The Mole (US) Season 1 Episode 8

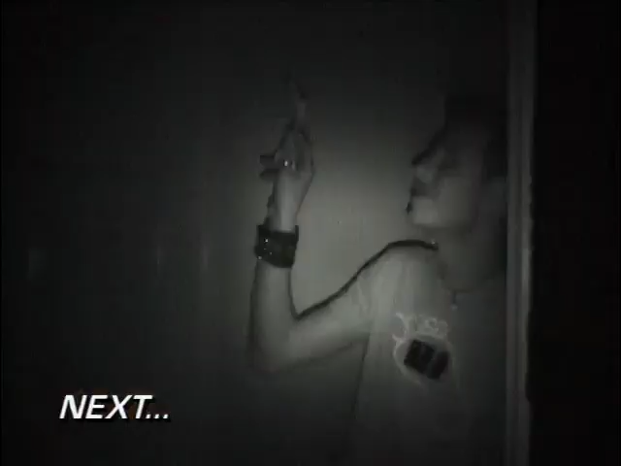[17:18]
Jim is in a completely blacked out room. She's just in there in the dark?
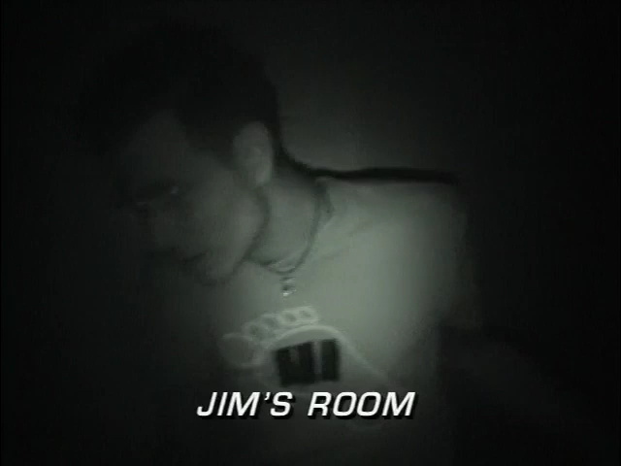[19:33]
There's no light in his room, but with this special night vision camera, we can see his every move. Hello? Can anyone hear me?
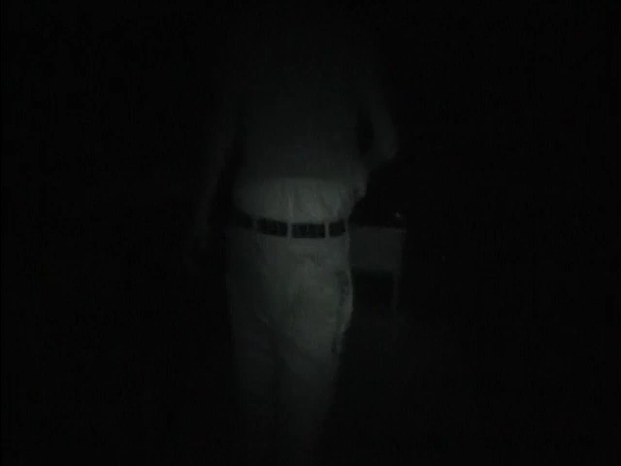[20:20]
While the search for clues continues, Jim gropes his way to the phone and tries to contact hotel reception.